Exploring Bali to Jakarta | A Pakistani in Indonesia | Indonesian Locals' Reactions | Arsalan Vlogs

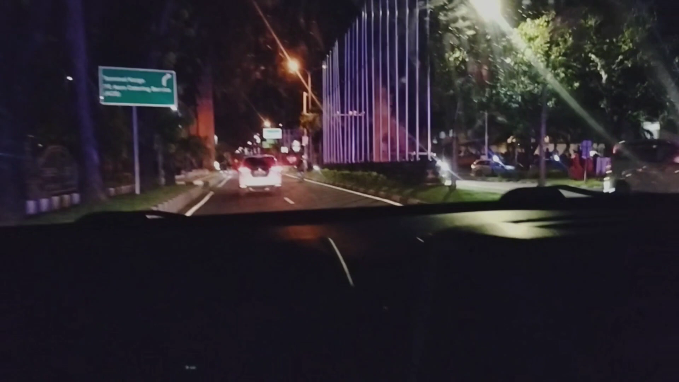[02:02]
अभी भाई एयरपोर्ट का एरिया स्टार्ट हो गया है, तो भाई यहाँ पे कोई बंदा नहीं बैठा,
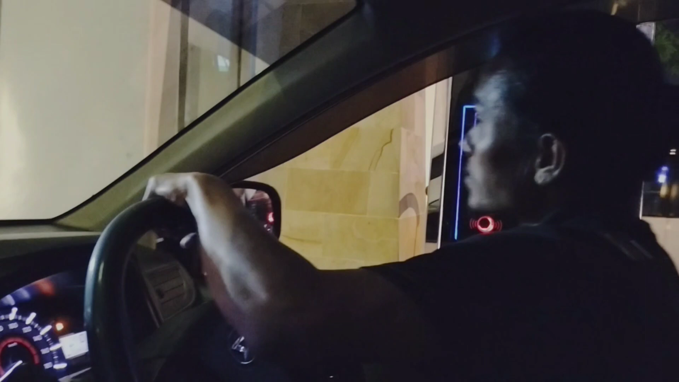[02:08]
बस ये कार्ड है इनका बना हुआ, उसी को स्कैन करते हैं और उसमें से बैलेंस कट जाता है।
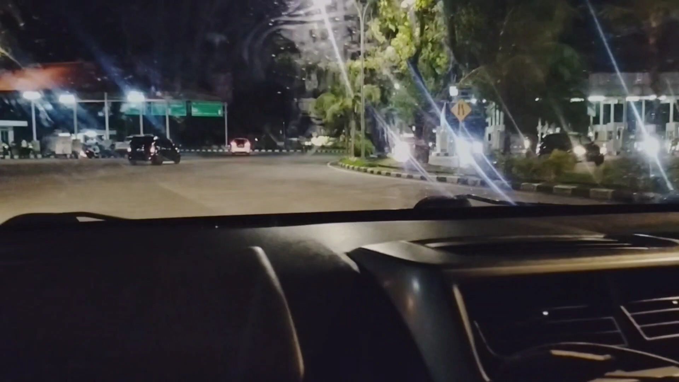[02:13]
जदीद सिस्टम है।
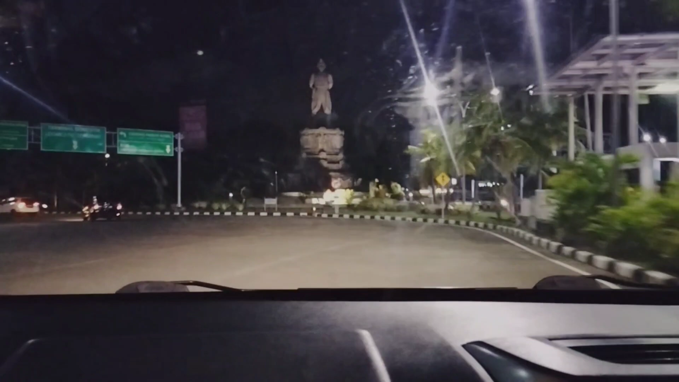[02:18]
इस सामने बड़ा प्यारा स्टैचू बना हुआ है।